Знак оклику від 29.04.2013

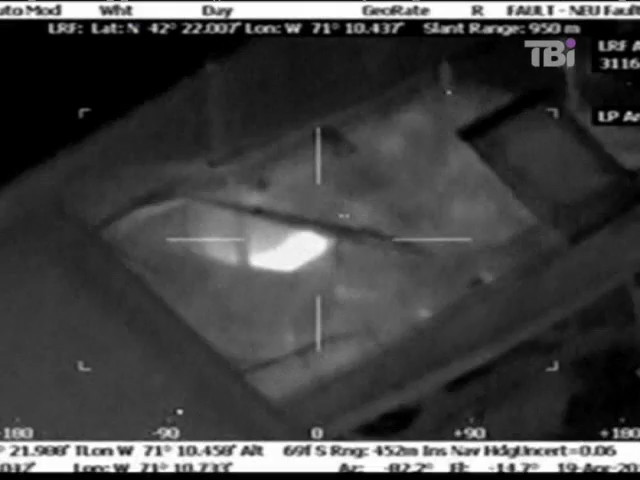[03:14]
На них видно тепловий силуэт юнака, котрий ховається під тентом у човні в одному з бостонських дворів. Ця чорна пляма ліворуч – вибух світло-шумової гранати,
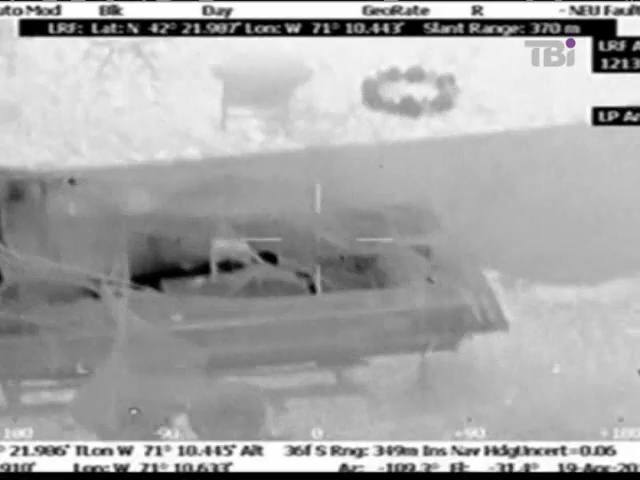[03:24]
а праворуч – видно механічний маніпулятор, що ним поліція розрізає чохол.